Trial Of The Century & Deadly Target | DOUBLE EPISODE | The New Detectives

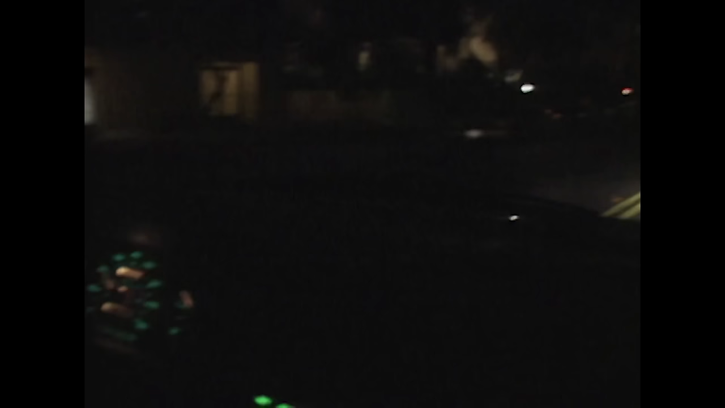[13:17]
He then drove around the block and returned shortly before 11 p.m.